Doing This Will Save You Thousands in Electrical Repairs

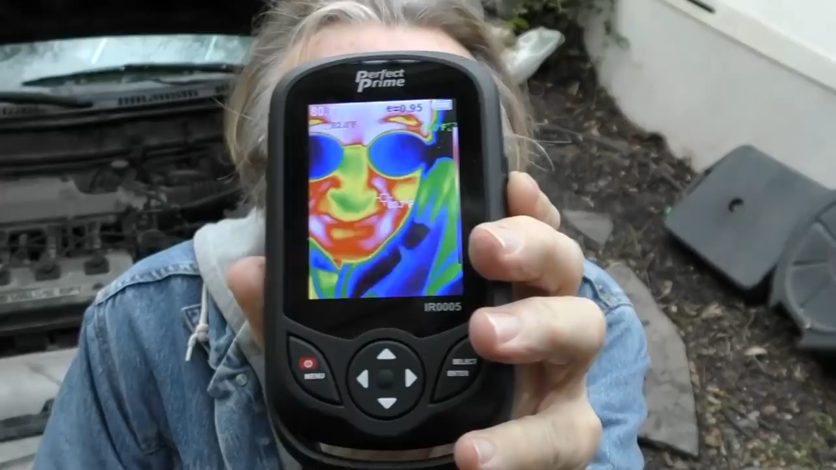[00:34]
now this is a perfect prime infrared sensing device it's cool it